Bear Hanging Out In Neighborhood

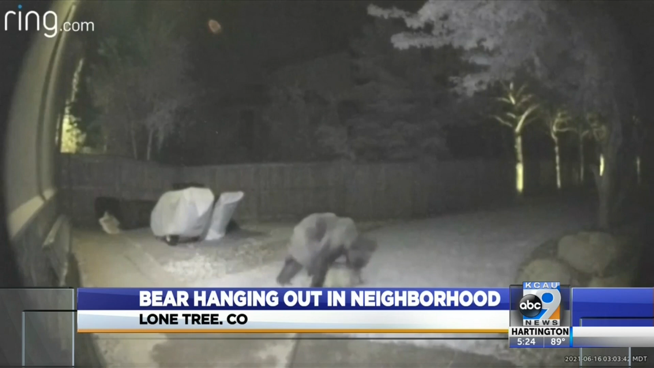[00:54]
Overnight it got into another neighbor's trash can, dragged the bag into the yard and had at it.